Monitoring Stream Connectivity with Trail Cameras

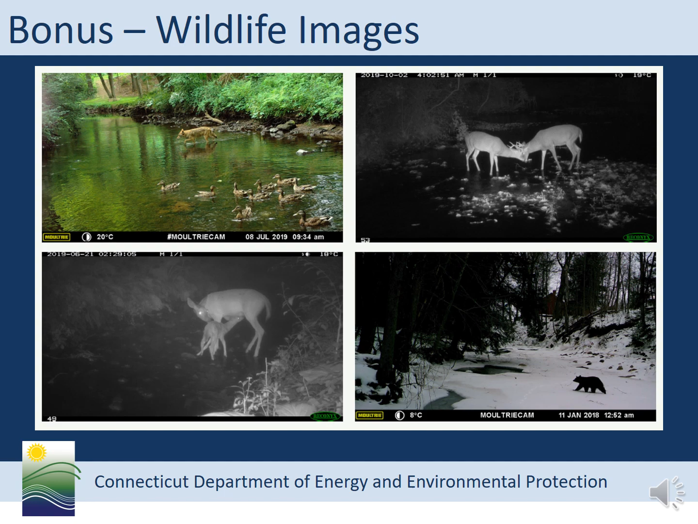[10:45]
we get lots of wildlife images, which is always fun to look at.